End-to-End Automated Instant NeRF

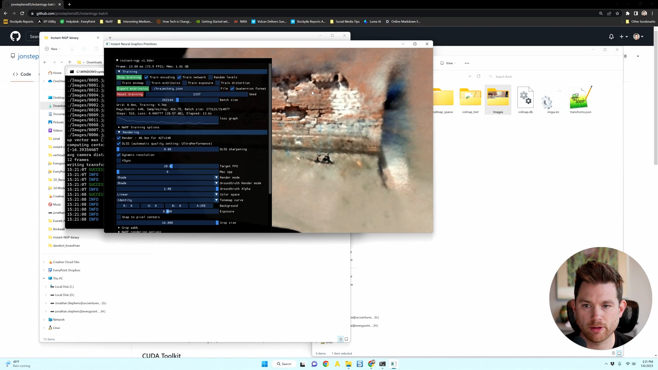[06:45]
Drag that folder in there and it starts training immediately. Now, one thing I want to mention is that it creates this transforms.json file, and that is the file you need to kick training off again once you've already prepared the images.